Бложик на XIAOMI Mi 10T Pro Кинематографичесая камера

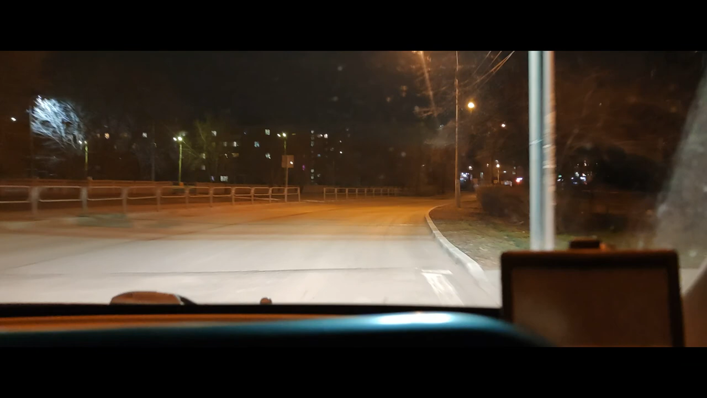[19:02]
То есть, я еду, уже темно на улице. И на телефон все видно. Дорогу видно так, как будто у меня свет кончается только на той стороне Ленина. Но это же не так. Это не так. Интересно, почему такой свет? Такой формат прикольный, да? Пролетаем. Мотор скажет, ты заебал меня это, блин. Ты что меня так насилуешь-то?